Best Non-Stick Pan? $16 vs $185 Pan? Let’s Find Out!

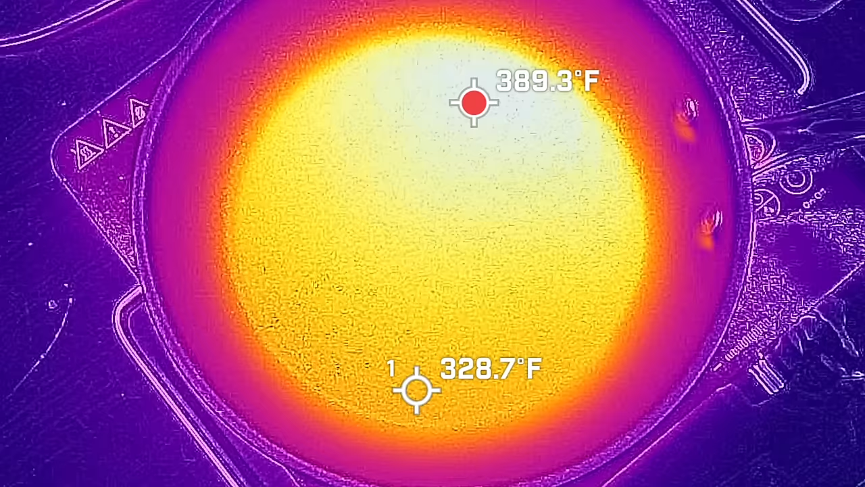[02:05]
Compared to the Blue Diamond, the Granite Stone is doing a much better job at distributing the heat.
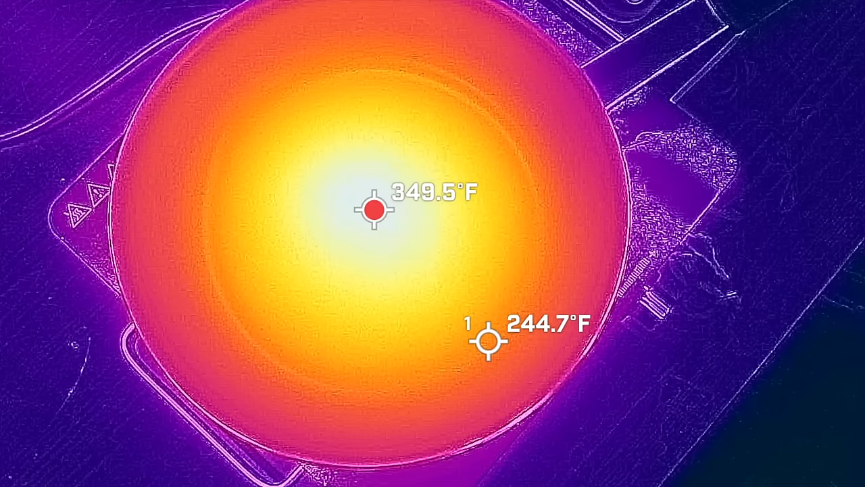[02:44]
And the Tramontina also performed well with just over 100 degree difference from the coolest to hottest part of the pan. And the Tramontina performed almost as well as the Granite Stone with a pretty even finish on the pancake.
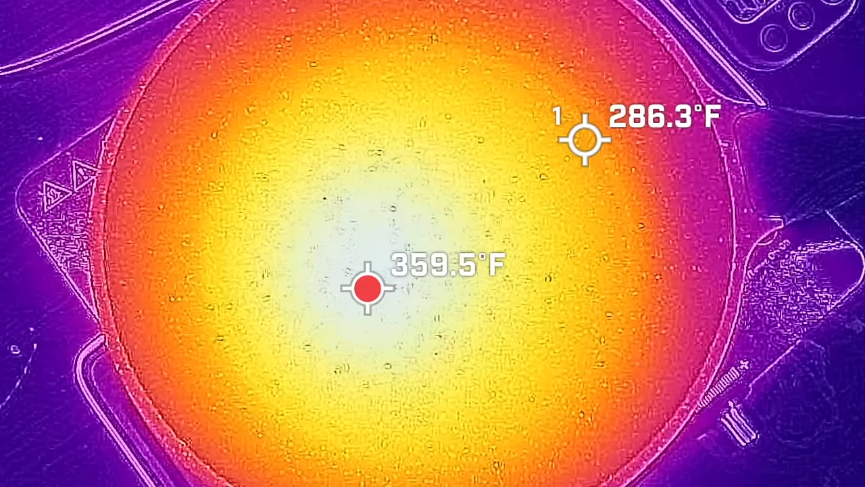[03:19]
And the Sensart also performed well with only a 70 degree delta between the coolest and hottest area of the pan.
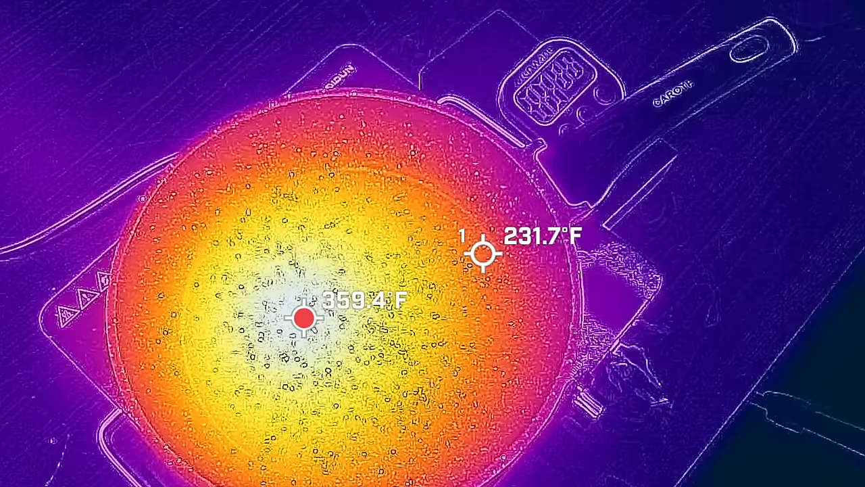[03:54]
On screen: max 359.4°F
And the carrot pan has a little bit more temperature spread than most of the previous brands at around 125 degrees. Not surprisingly, part of the pancake did cook quite a bit faster compared to the other part of the pancake.
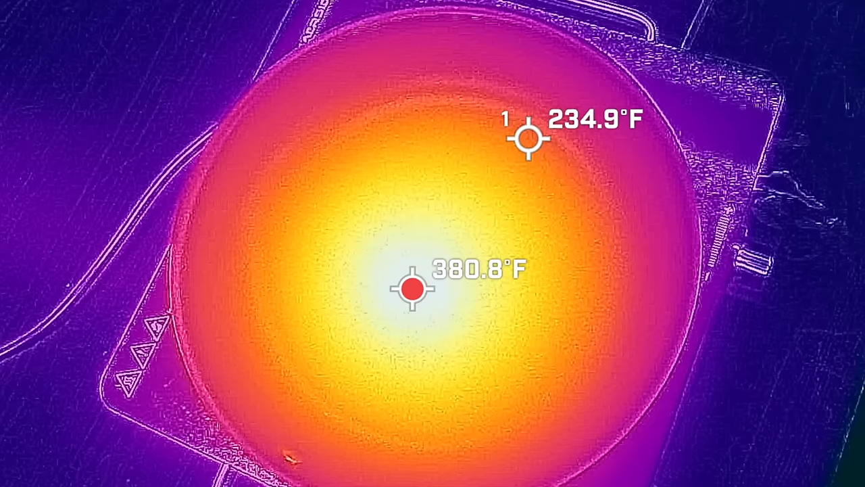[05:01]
And the Cuisinart really struggled with a 144 degree temperature difference. And the pancake is a little more thoroughly cooked in the middle compared to the outer areas.
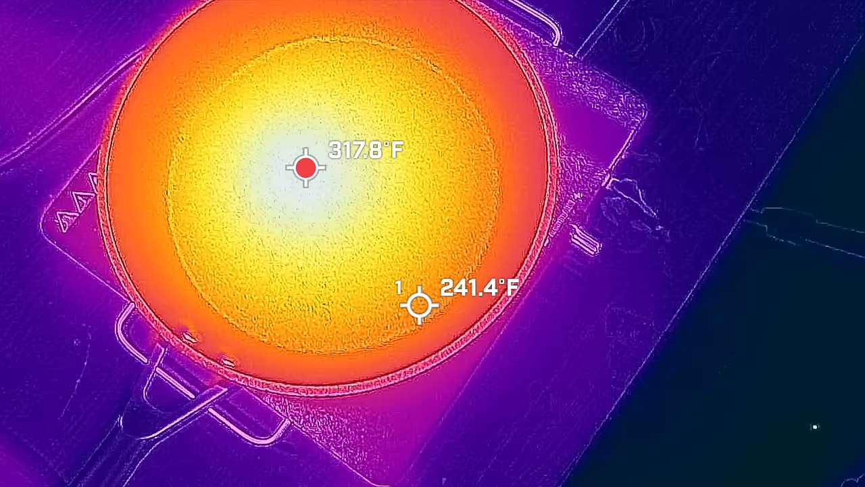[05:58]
On screen: spot 241.4°F
And the Ninja performed very well at only 70 degrees of temperature spread, the same as the Cuisinart. I'll let the Ninja cook the pancake a little closer to two minutes.
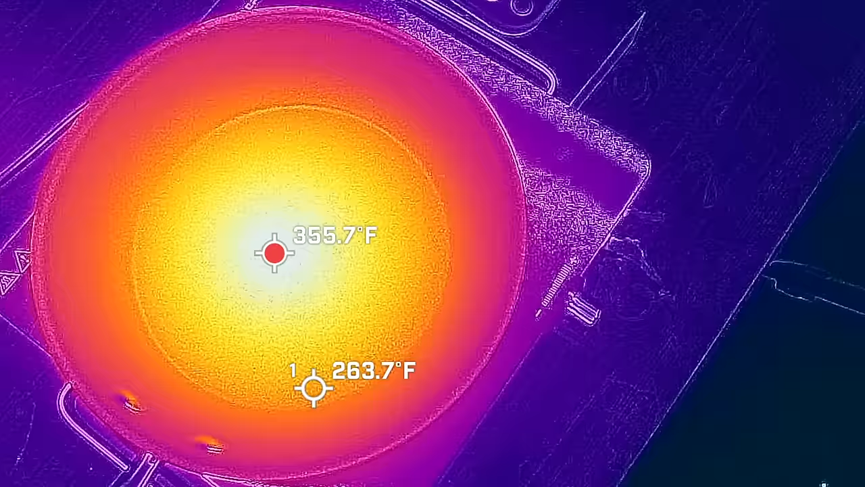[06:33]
And the Anilon has around 107 degree temperature spread, which is about 30 to 40 degrees more than the top four brands. Just like the Ninja, I'll allow the Anilon to cook for closer to two minutes.
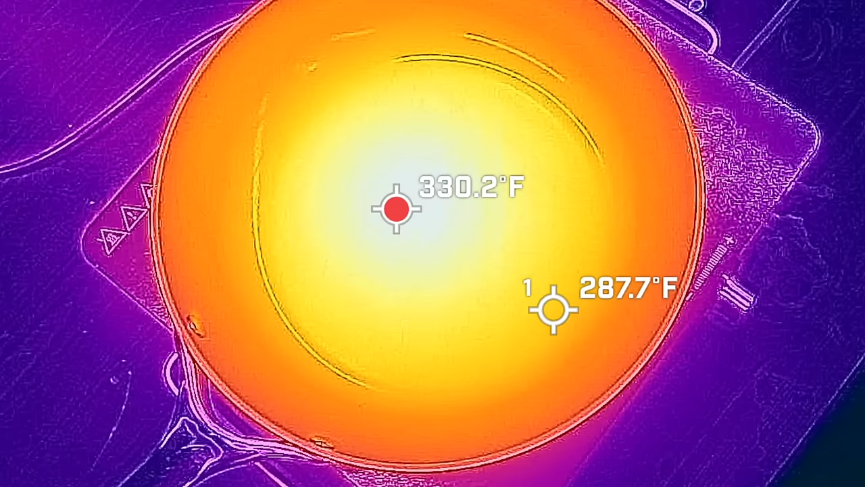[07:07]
On screen: spot 330.2°F
And the Carraway is performing the best yet at only a 44 degree temperature spread from the coolest to warmest area of the pan. And I flipped the pancake at around a minute and 50 seconds.
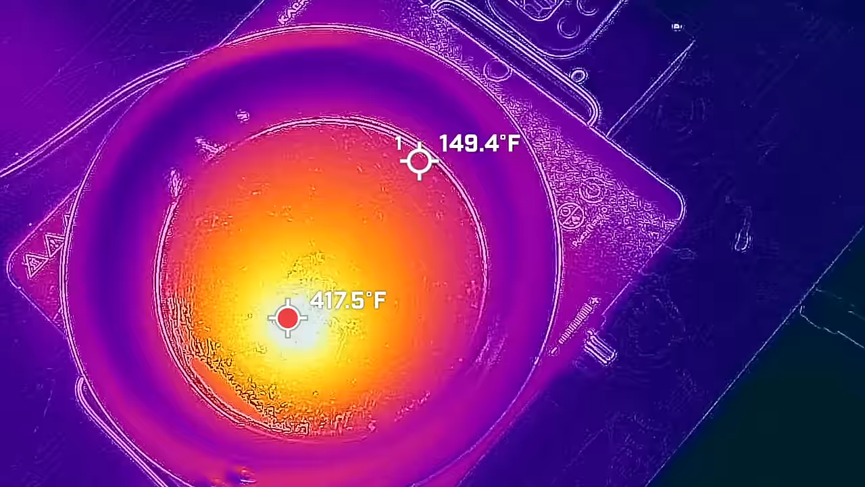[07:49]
And the carbon steel Made in brand really struggled in this test with a 268 degree temperature spread. Unfortunately, the huge temperature difference caused the pancake to burn pretty badly and to stick to the pan.